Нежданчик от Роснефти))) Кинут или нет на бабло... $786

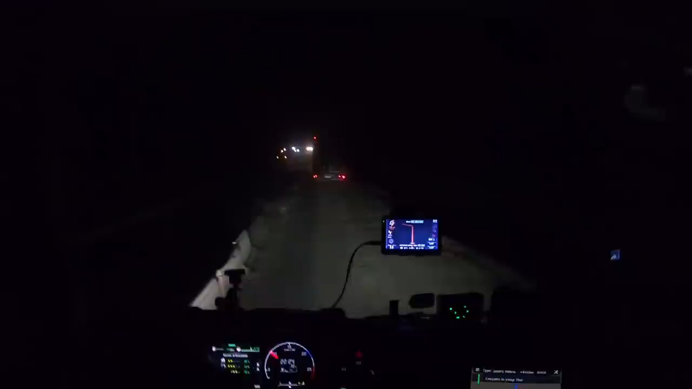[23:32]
Вы догадываетесь, какие. Время 12:30 ночи уже. Еще до Баллов не доехали даже. Часа два, наверное, уже вот тут на двух светофорах на ремонте потерял. Это просто жесть какая-то. Сейчас до первой же стоянки и спать. Это не работа. Полночи здесь по этим ремонтам толкаться.
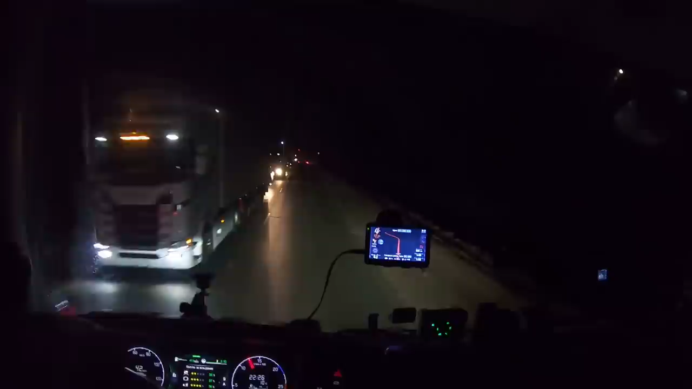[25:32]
Никто мне его не подвезет на дорогу. Сам факт. Да, до Уфы хотел доехать. Ага. О, работа валит. Че, завтрашнего дня попрет? Только куда, неизвестно. Что, тут есть места на этой Ривьере, или как она тут называется, правильно?
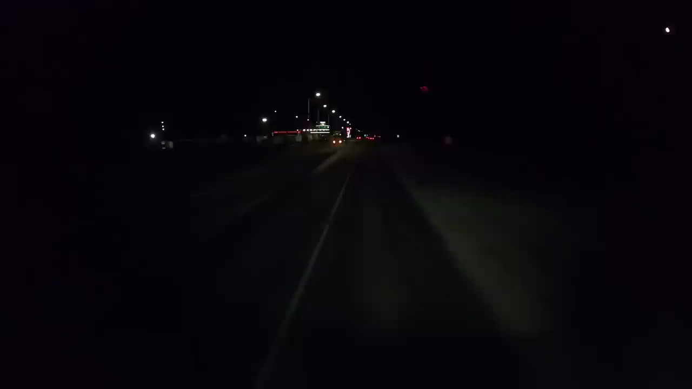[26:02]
Надо остановиться, это не работа по ночам тут. Там еще впереди пробка, сказали, есть. Нечего там дальше ловить. Уже тут и места нету уже.